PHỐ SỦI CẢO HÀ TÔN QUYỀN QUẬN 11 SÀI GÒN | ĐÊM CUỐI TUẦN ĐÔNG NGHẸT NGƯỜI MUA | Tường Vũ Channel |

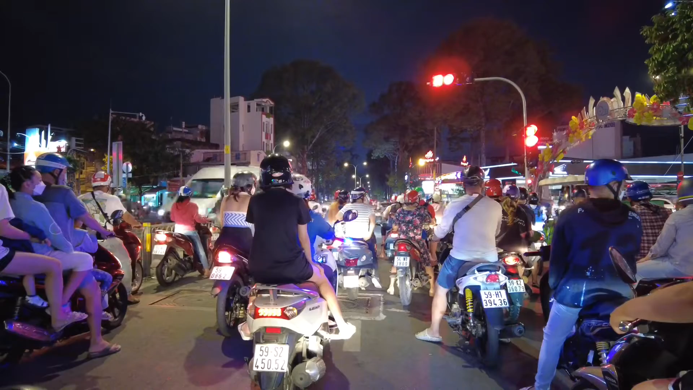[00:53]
Rất vui được gặp lại tất cả cô chú anh chị và các bạn trong video tối ngày 27 tháng 2 năm 2022. Phía trước màn ảnh của cô chú anh chị và các bạn là ngã tư đường Lê Đại Hành, đường 3 tháng 2. Và nhích bên phía tay phải là đường Lãnh Minh Thân, hướng đi về bên Đầm Sen các bạn. Trong buổi tối ngày hôm nay, ngày Chủ nhật, đêm cuối tuần, bây giờ là 19 giờ kém 15 phút.
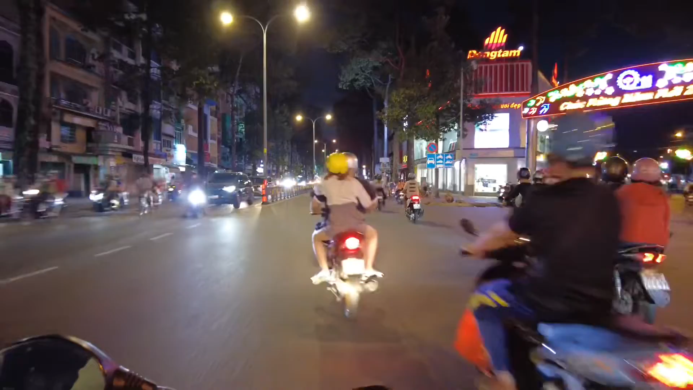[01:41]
Chúng ta đang có mặt trên đường 3 tháng 2 hướng đi về bên vòng xoay cây gõ các bạn. Đường 3 tháng 2 ở tại vị trí này là thuộc quận 11 các bạn nhé. Quận 11, bên phía tay phải là phường 12 quận 11, bên phía tay trái là phường 6 quận 11 các bạn.
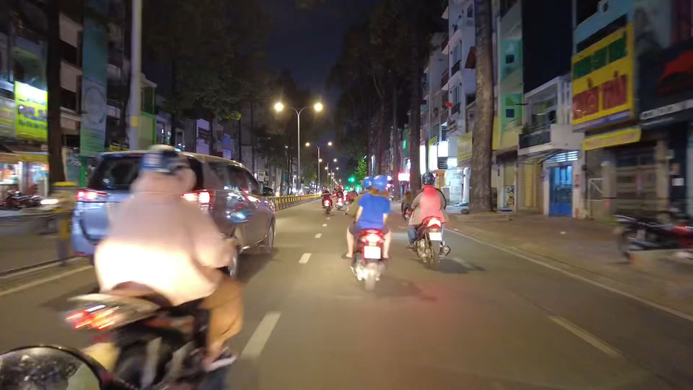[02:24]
Nơi đây tập trung khoảng hơn 20 tiệm bán sủi cảo rất nổi tiếng các bạn, có thể nói là ngon nhất ở tại Sài Gòn hiện nay. Trên đường 3 tháng 2 này thì khi đó chúng ta sẽ rẽ bên tay trái để đi vào đường Hà Tôn Quyền. Đây là ngã tư đường Tôn Thất Hiệp và bên trái là đường Tả Uyên các bạn ha.
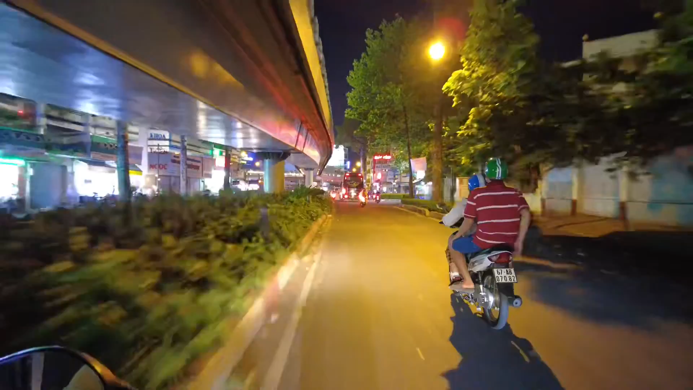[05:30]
Phố Sủi Cảo Hà Tôn Quyền quận 11 đang trong quá trình dự thảo để trình Ủy ban Nhân dân thành phố và các ban ngành liên quan để thành lập phố đi bộ các bạn.
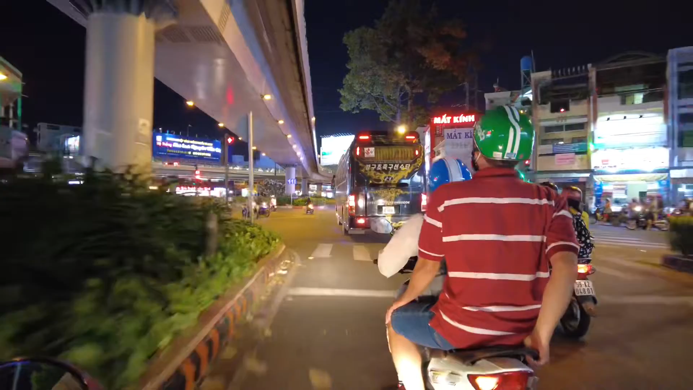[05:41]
Phố đi bộ ẩm thực Hà Tôn Quyền. Đó, mình sẽ quay đầu trở lại đây. đường 3 tháng 2 này do gần cái nút giao với cầu vượt Cây Gõ.
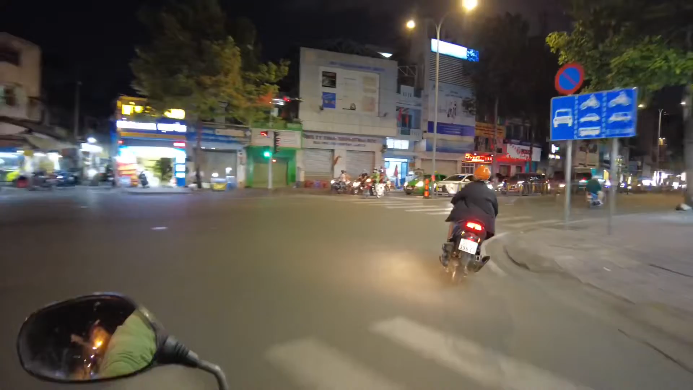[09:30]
Đường 3 tháng 2 hướng của chúng ta đang di chuyển là về bên ngã tư đường Lê Đại Hành các bạn, về bên Lý Thường Kiệt. Và đây là đường Hà Tôn Quyền, đầu đường 3 tháng 2. Theo như dự thảo của quận 11 đang trình Ủy ban Nhân dân thành phố và các ban ngành liên quan, trong tương lai sẽ thành lập phố đi bộ Hà Tôn Quyền
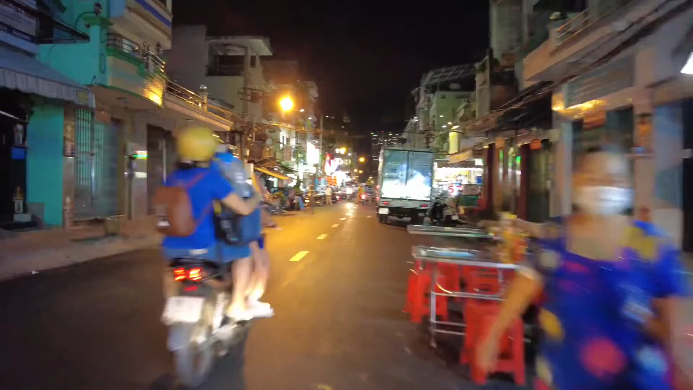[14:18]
cũng tạo rất là nhiều thuận lợi cho người dân muốn thưởng thức những món sủi cảo đặc biệt ở tại Sài Gòn của chúng ta. Thiết kế lại con đường này dài khoảng 300 m.
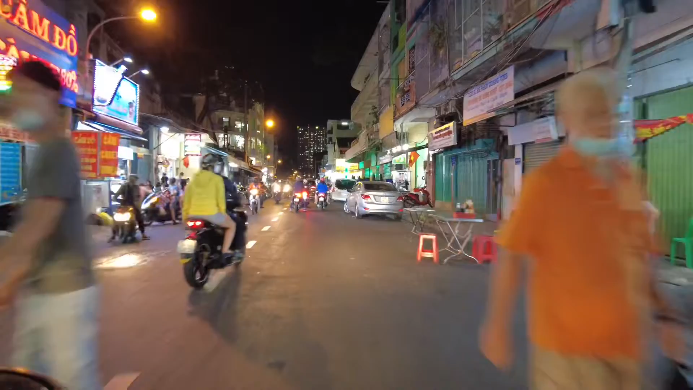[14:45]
Từ 3 tháng 2 cho đến đường ngã tư đường Nguyễn Chí Thanh các bạn, tầm khoảng 300 m thôi. Đây là hình ảnh mà Tường Vũ Channel
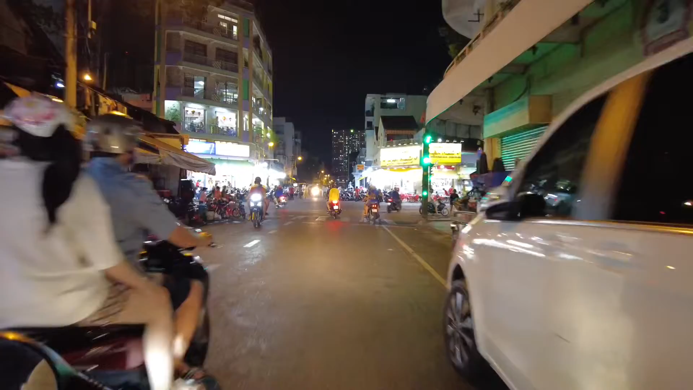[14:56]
cập nhật mới nhất vào buổi tối ngày Chủ nhật, bây giờ là 7 giờ tối thôi. Phía bên kia các bạn thấy không? Nhiều quán lẩu luôn. Nhiều quán lẩu đông khách quá trời luôn các bạn. Hà Tôn Quyền và Nguyễn Chí Thanh. Nếu như chúng ta rẽ tay trái đường Nguyễn Chí Thanh là về bên bệnh viện Chợ Rẫy.